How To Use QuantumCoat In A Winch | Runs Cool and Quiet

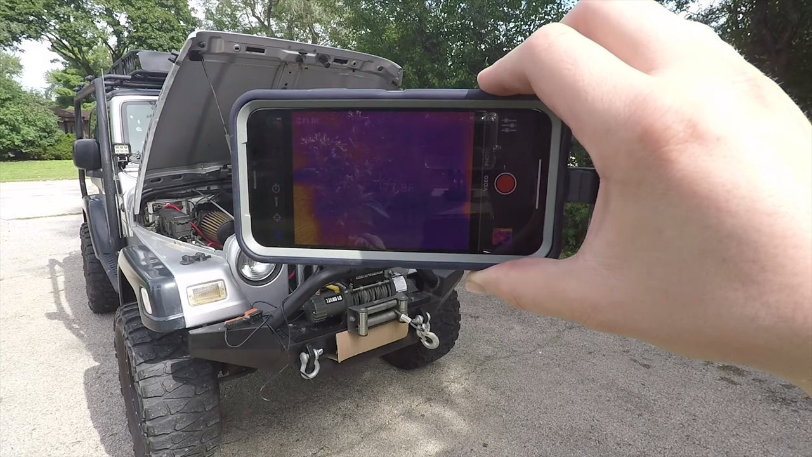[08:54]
All right, we got the second thermal camera up. The first one was the FLIR ONE Pro. The battery on it died and I don't have a portable battery pack right now. So this is the standard FLIR ONE. So let's start recording.
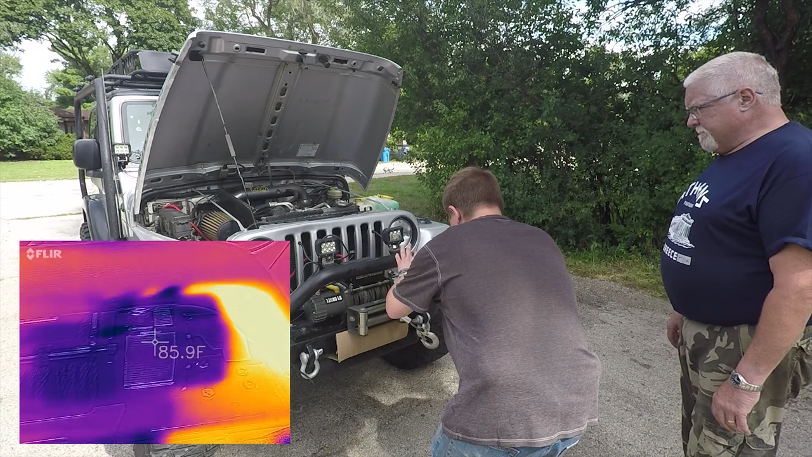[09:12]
On screen: spot 85.9°F
We're at about 97 degrees on the commutator and about 84 degrees on the gearbox. Run it out.